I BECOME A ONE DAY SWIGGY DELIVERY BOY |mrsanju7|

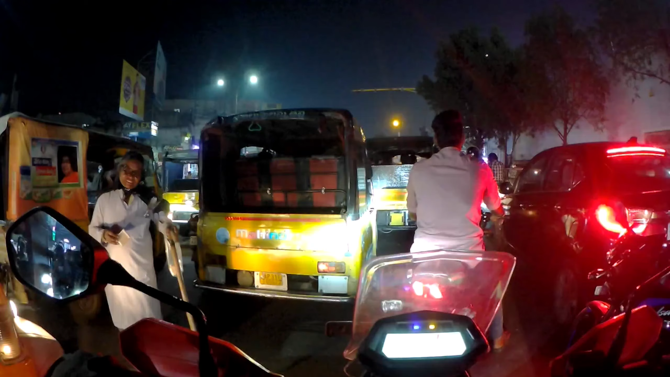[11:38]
అలా వెయిటింగ్ చేయాల్సి వస్తుంది. ఇక్కడ కనిపిస్తున్న ఈవిడ ఈరోజు మార్నింగ్ నుంచి నేను 5 టైమ్స్ అయితే ఈవిడ చూడడం జరిగింది.